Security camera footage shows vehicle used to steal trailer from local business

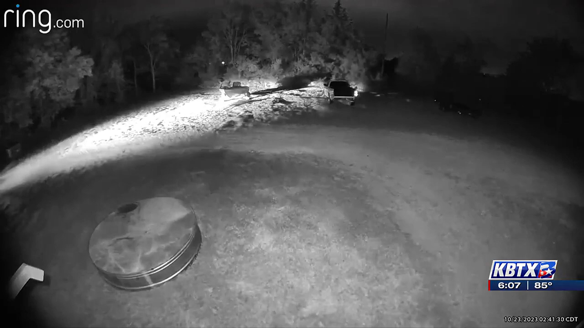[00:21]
It happened early Monday morning. Police say the alleged suspect broke the lock off of the trailer with a blunt object before towing it away. The theft took just a few minutes.